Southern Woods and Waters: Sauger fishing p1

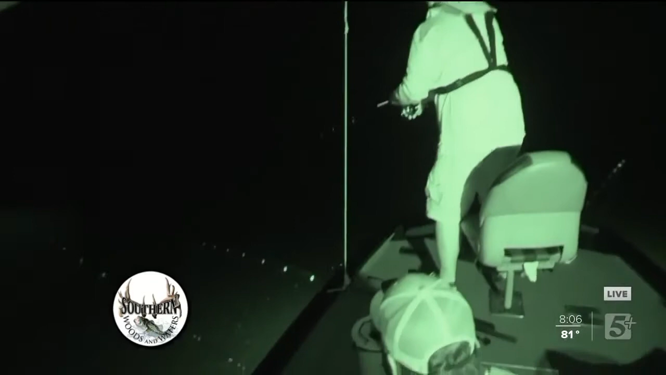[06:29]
What you got, buddy? A second leg? A little stripe, isn't it? A little stripe. That's what we were seeing on that graph. There we go.
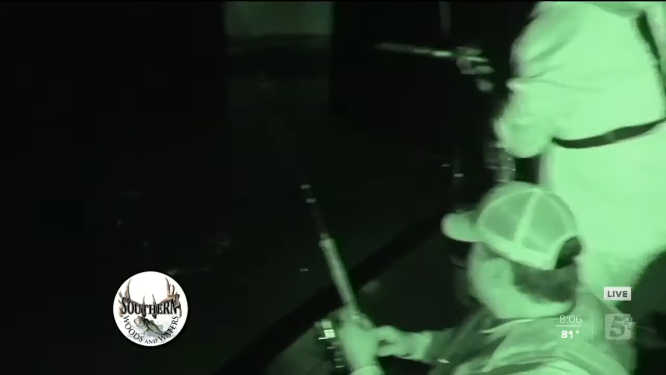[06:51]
Boom. There's a stripe. I just found my headling. I got it. I got it. I got it.
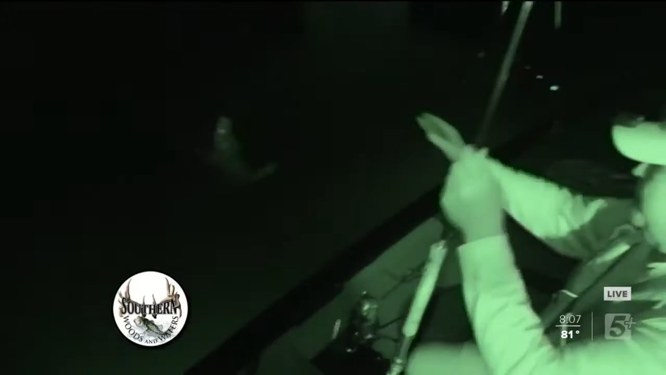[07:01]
You know, I can't remember on that graph. I messed with it.
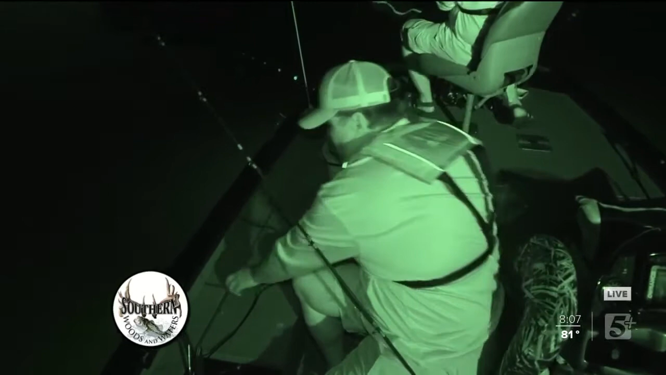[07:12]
With one jig or crappie rig? No, that's crappie rig. Everybody. Good.
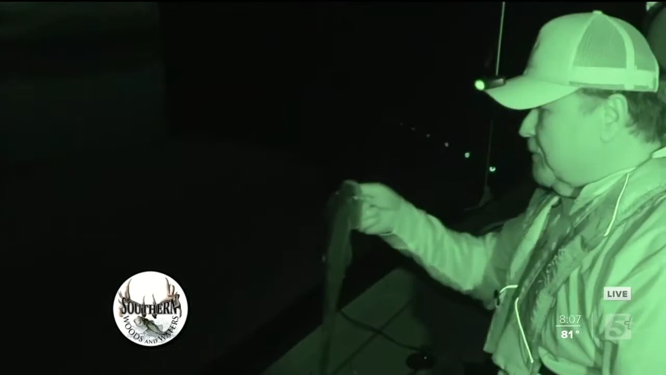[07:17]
Folks, this is my first, nighttime white bass on Cordell Hull.
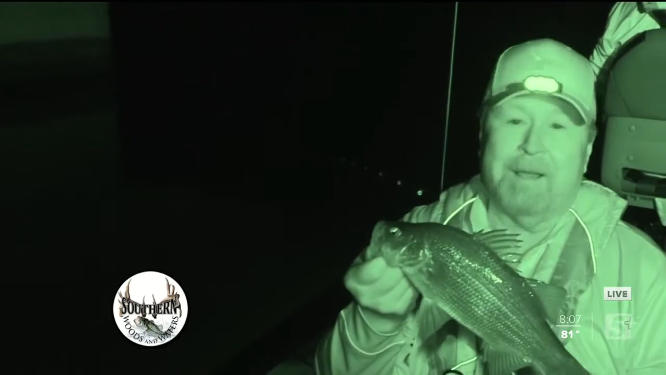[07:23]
And he sure hit that minna hard. Solid. Solid. It's definitely a better one.
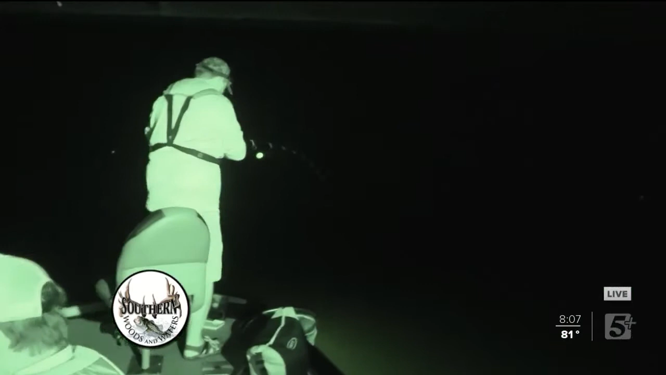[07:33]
This is fighting a solid one.
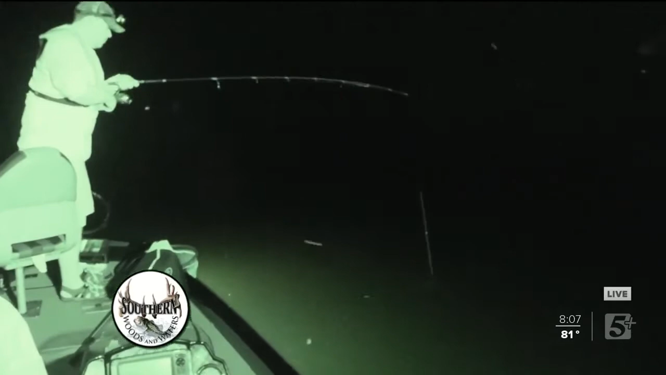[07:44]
He is a solid. Yep. What length they got to be here?
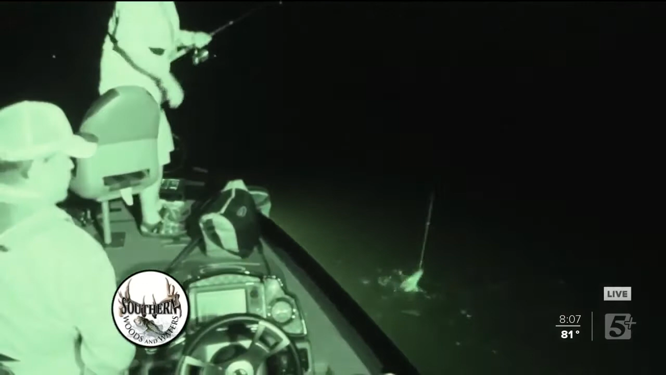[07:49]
15. He's going to be closed. Slide him over here.
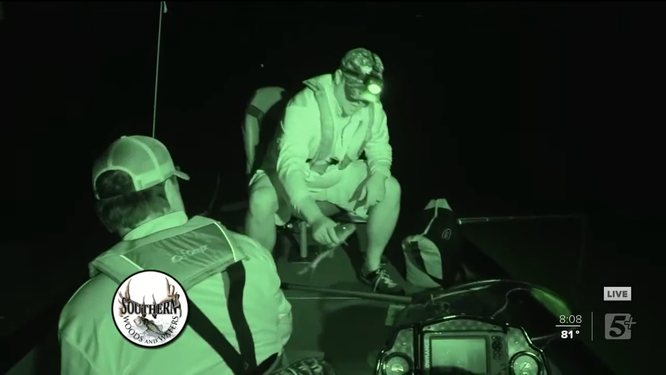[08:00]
Alright. I got my hands on him now. Good sauger right here guys. Almost 16. Almost 16 inches. Good fish.
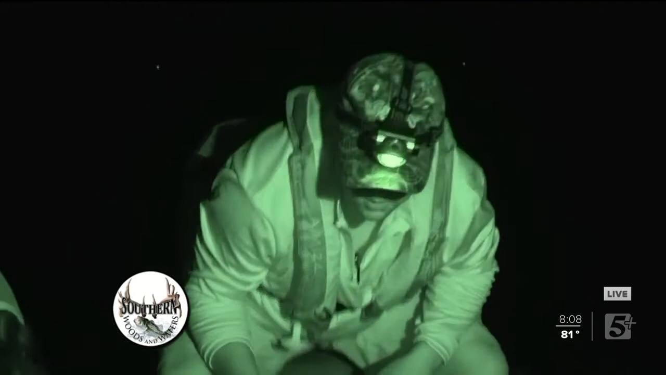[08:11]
That's what we're at for. Strike.
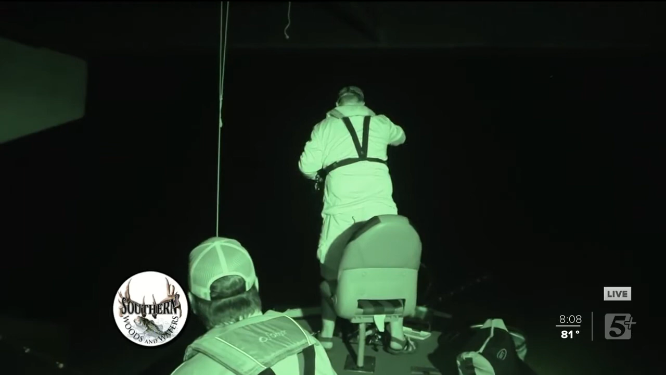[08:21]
Suck away. Suck. A little strike. Just a little.
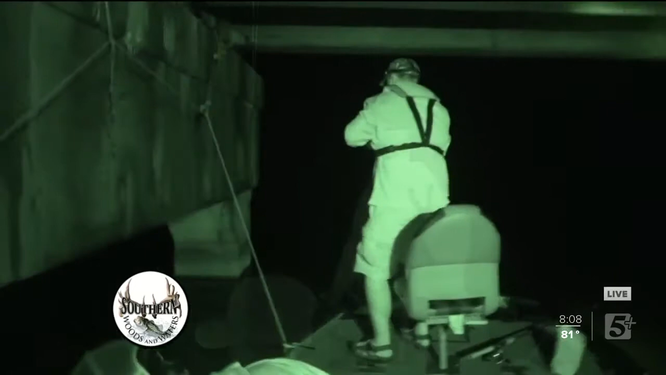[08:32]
Golly. Did I push it down the other way off?